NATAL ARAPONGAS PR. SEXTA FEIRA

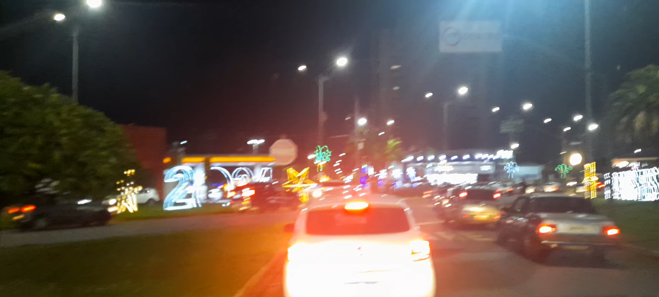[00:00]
Estamos visitando Arapongas nesta sexta-feira para conferirmos os enfeites de Natal.
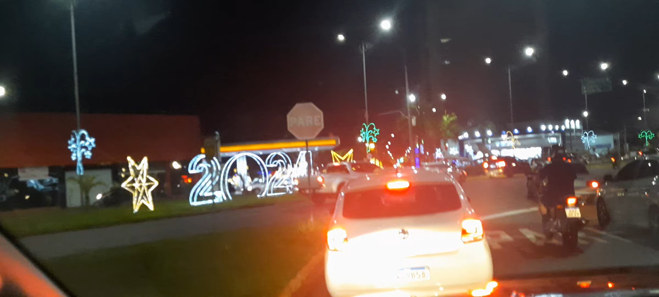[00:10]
E logo aqui na entrada, a salvação aqui para o ano 2024. Aqui a antiga estação ferroviária, que agora tem o departamento de cultura.
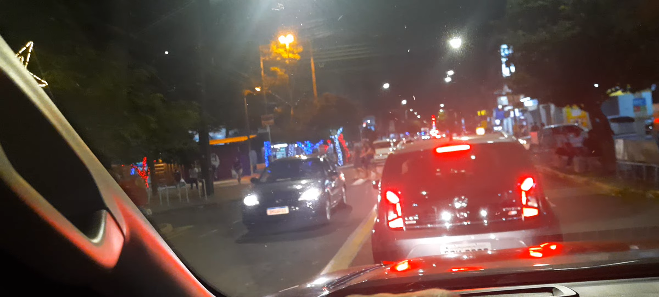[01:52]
O sinaleiro fecha, abre, fecha e os carros continuam aqui.
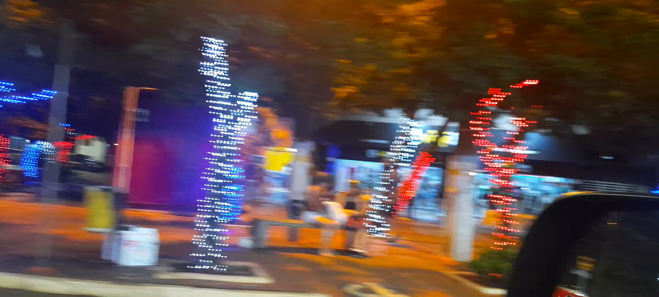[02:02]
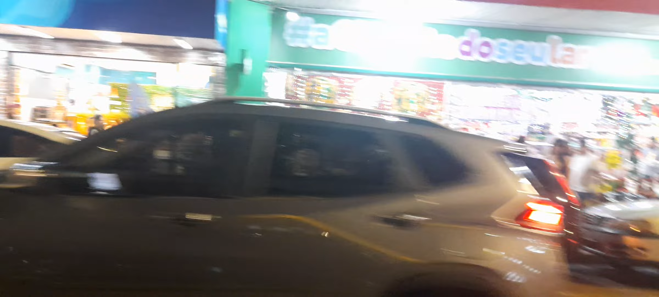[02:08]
Cidade super movimentada.
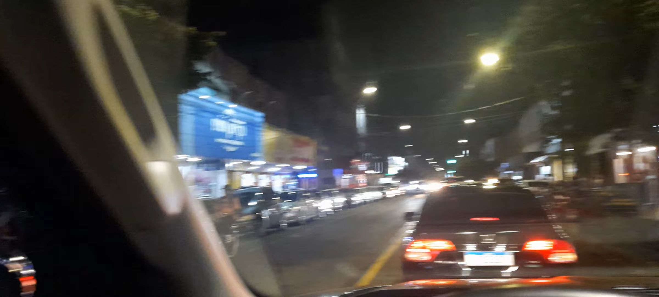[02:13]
Aqui uma loja chinesa, Liz Beechu. Super movimentada.
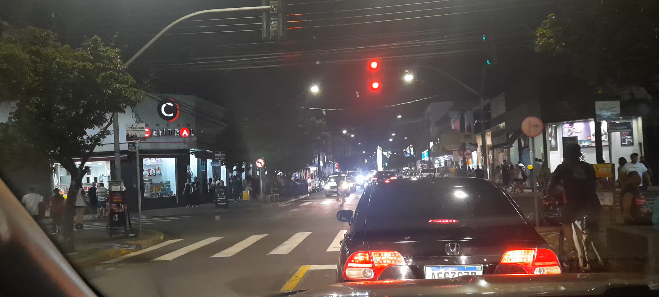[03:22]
Devagarzinho chegaremos lá. Na praça central da Igreja Matriz.
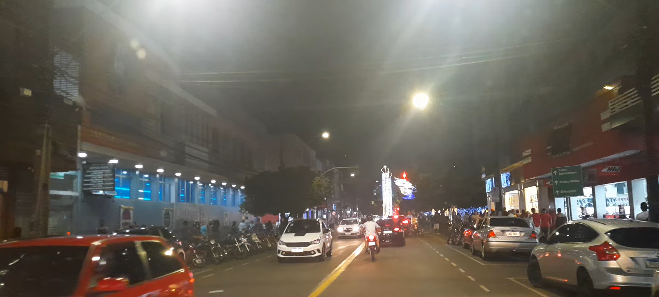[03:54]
Já estamos quase lá. Na praça central da Igreja Matriz.